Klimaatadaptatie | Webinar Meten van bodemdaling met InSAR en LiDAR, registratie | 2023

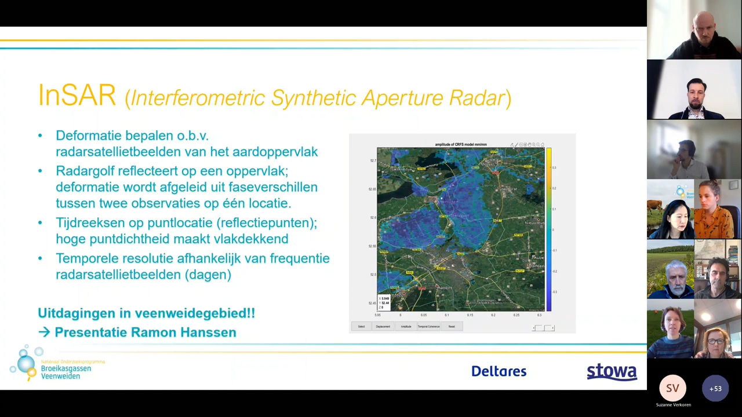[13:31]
De temporele resolutie hangt erbij af van de frequentie van je radarsatellitbeelden. Dat is meestal de ordegrote van dagen. Ook hier zijn er verschillende uitdagingen. Daar zal Ramon straks meer over vertellen. Dan wil ik jullie nog een aantal voorbeelden zien van metingen.
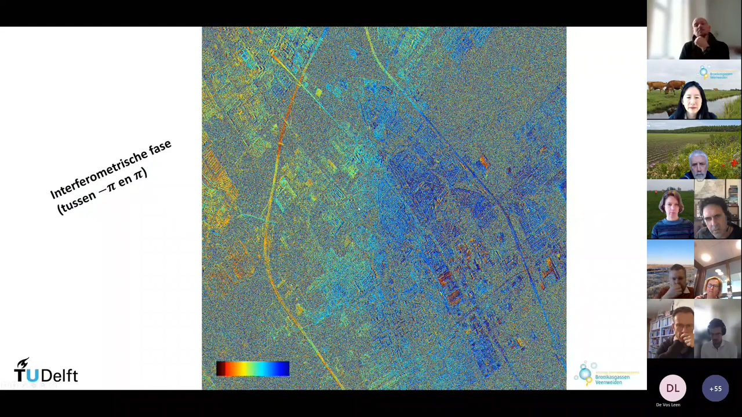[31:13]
Nou dat kun je het beste zien als je dus de afstand tussen de satelliet en een bepaald pixeltje op de grond bekijkt. Dan is die afstand R hier die wordt afgelegd.
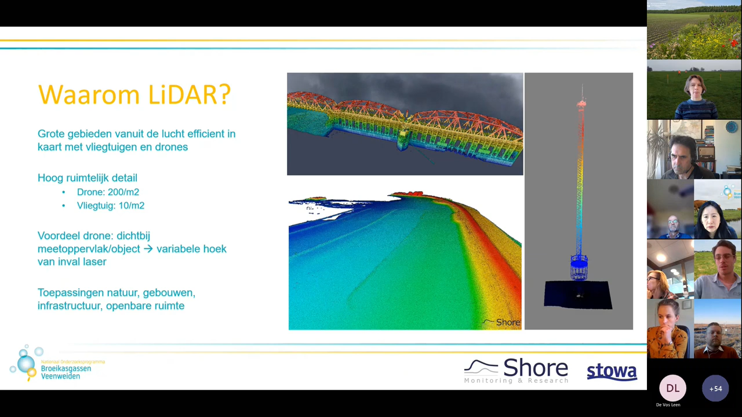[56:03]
De civiele techniek en ruimtebeheer. Kan je het voor inzetten en wordt het ook ingezet. In een aantal plaatjes zie je deze slide. De kleuren geven de hoogte aan. Rode kleur is een hoogte ligging. En blauw is lager. Nog een plaatje daarvan. Wat je met drone lidar opnemen. Spanningskabels, masten. Lantaarnpalen. Als je ergens een gedetailleerd puntenrok of hoogtebestand van wil. Dan is lidar een super efficiënte methode om dat voor elkaar te krijgen.
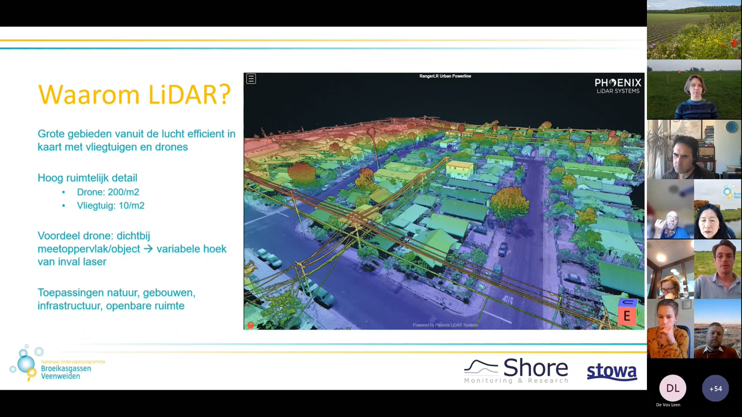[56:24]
Of in te winnen. Waarom nou specifiek lidar en waarom werken wij daarmee? Wij en onze klanten zijn vaak geïnteresseerd in de bodemligging onder vegetatie. Het gaat vaak over hoogtes van de bodem. Het gaat over volumes van duinen. Van dijken. En niet zozeer wat daarop staat. In het begin werd vooral vanuit het vliegtuig lidar ingewonnen.
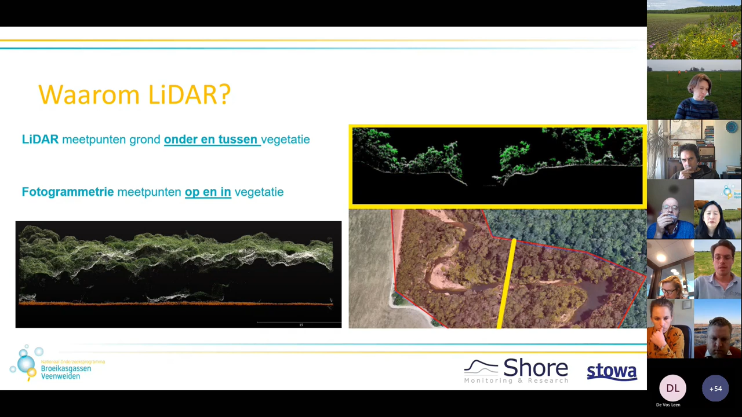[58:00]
En daar zie je in een dwars doorsnede. In dat gele rechthoek zie je prachtig een dwars doorsnede van de vegetatie. En dan het onderste lijntje is uiteindelijk de lijn die van belang is voor hoe hoog het water kan komen. Daarom gebruiken wij veel lidar. Het is een actieve meting.
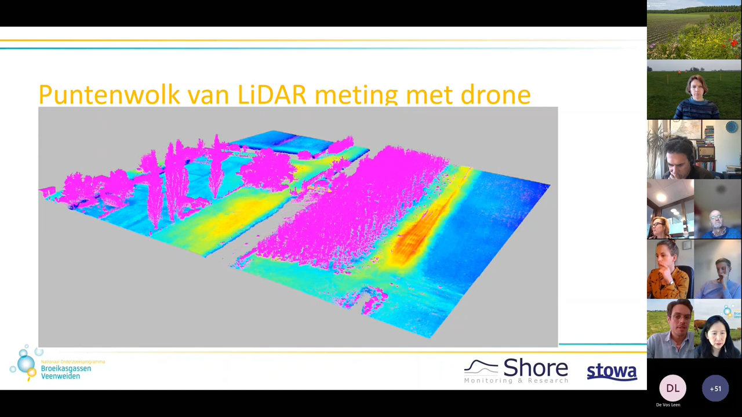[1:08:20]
En al dat paarse is wat we eraf filteren omdat we vinden dat dat vegetatie is. Dit is een vrij grove filterlaag. Je nakomt nog een filterstap, maar daar zijn de verschillen wat minder goed duidelijk te zien voor jullie. Maar als je dat er afvaalt, dan hou je dit over.